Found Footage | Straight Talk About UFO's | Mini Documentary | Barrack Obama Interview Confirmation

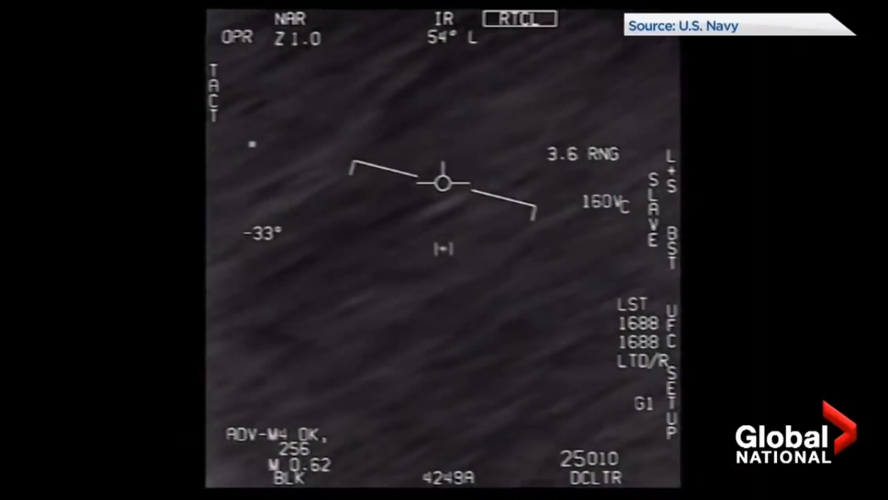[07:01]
I don't see an exhaust plume. No exhaust plumes, no markings, no wings, but caught on a U.S.
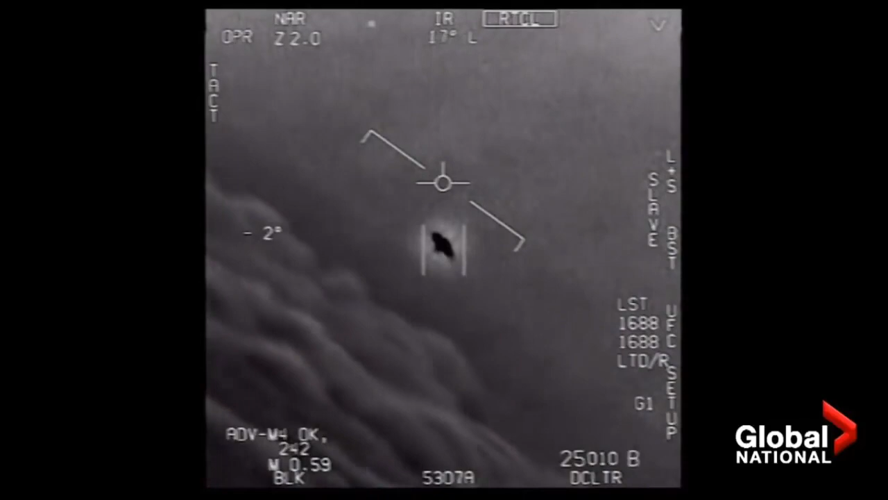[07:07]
Navy camera in 2014 and verified this year by the Pentagon.